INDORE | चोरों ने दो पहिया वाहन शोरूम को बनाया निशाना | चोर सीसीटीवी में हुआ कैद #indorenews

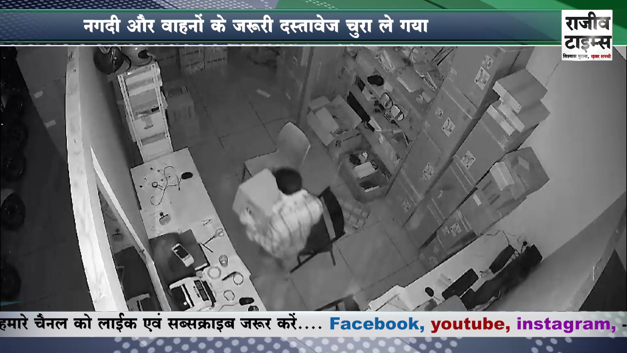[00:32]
ननोरे ने शिकायत में बताया कि वह अपने शोरूं का ताला लगा कर अपने घर गए थे इस दोरान को यह अग्यात चोर अंदर घुसा और शोरूं में रखे नगद रुपे और दो पहिया वाहन के जरूरी � दस्तावेश चुरा
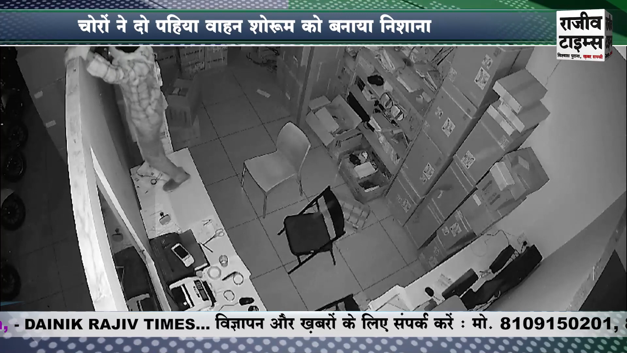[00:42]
कर ले गया जब CCTV फोटेज देखे तो उसमें एक अग्यात चोर शोरूं के अंदर आता हुआ दिखाई दे रहा है